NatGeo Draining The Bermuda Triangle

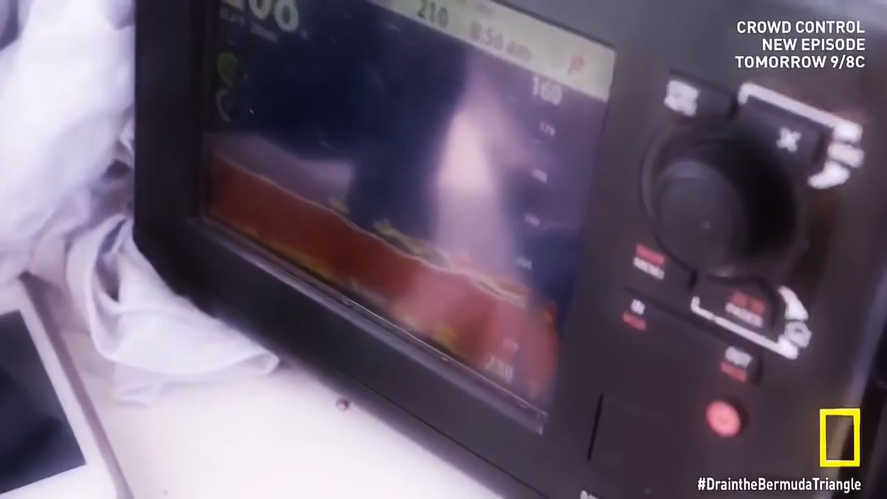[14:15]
It's low profile, it's fairly small, which you'd expect for an aircraft. I guess at this point now, it's just time to suit up and go check it out.